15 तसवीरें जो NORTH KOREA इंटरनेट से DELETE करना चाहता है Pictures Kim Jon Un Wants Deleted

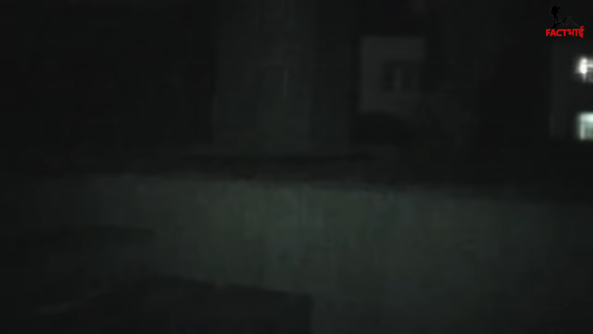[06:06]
और जारा गोर से देखिए रात के अंधेरे में
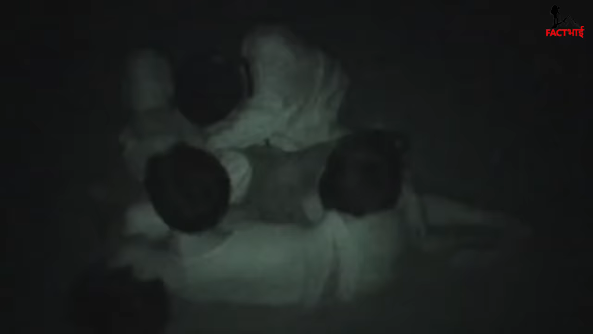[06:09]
ली गई इस दर्दनाक फोटो को ये बच्चे कड़कती ठंड में
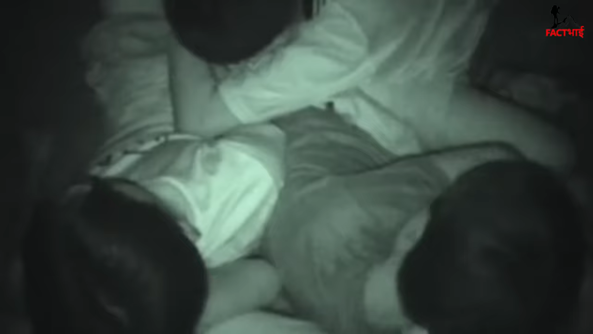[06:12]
आसमान के नीचे शौक से नहीं सो रहें बलकि इनके पास सर चुपाने
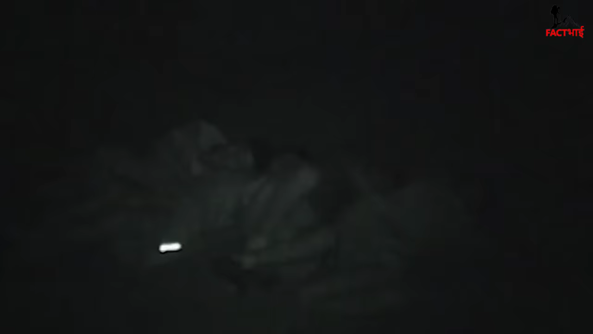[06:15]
की छट नहीं है इसलिए इन्हें यहां मजबूरन सोना पढ़ रहा है